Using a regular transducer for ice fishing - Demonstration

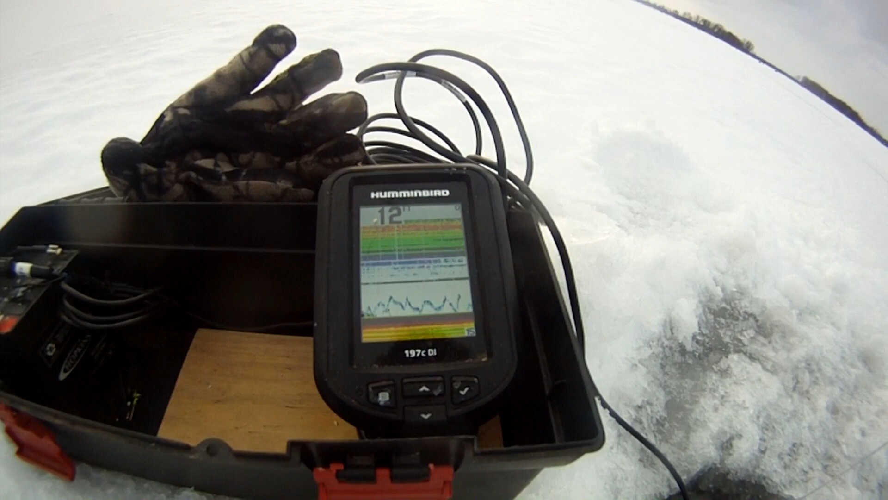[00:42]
have to play with it a little bit to get it set up properly it doesn't auto level like a floating ice fishing transducer does but works really well for me
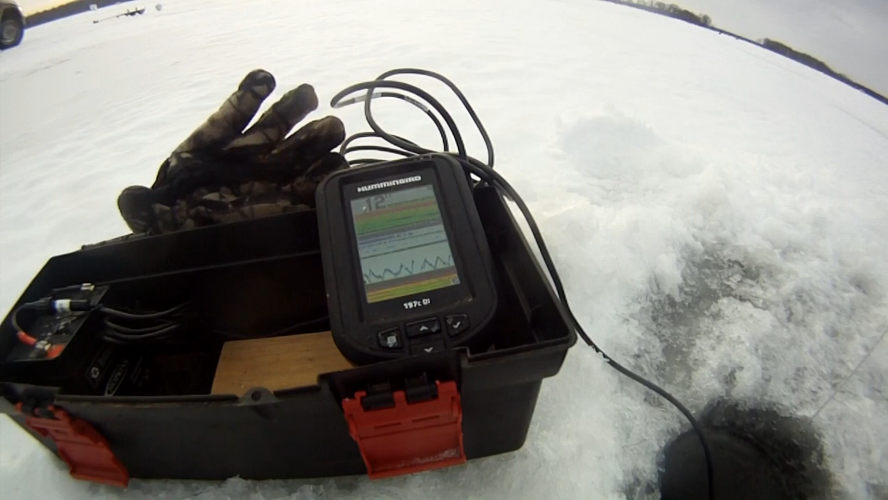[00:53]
be cool if I get a fish to to come up and check it out but there's many times I've I've seen the fish come right up nail my jig and no surprises at all with the hit and all that stuff so when you get your depth all that you know it's obviously not as powerful as a flasher but it really gets the job done way better than nothing I think this is about a hundred and eighty dollar unit see there's a mark right now there's a mark right now this is working out perfectly